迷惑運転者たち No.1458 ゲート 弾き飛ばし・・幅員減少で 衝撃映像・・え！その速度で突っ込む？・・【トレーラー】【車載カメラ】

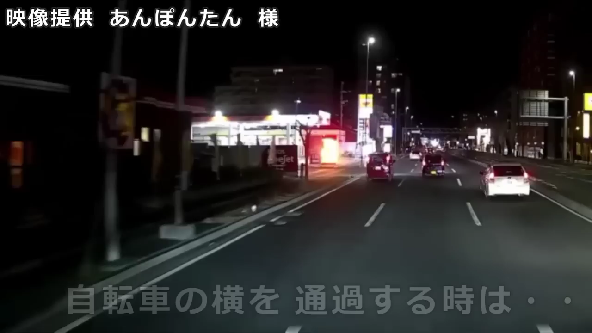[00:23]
俺がブレーキ踏みましたらぶつけてんぞ、おい。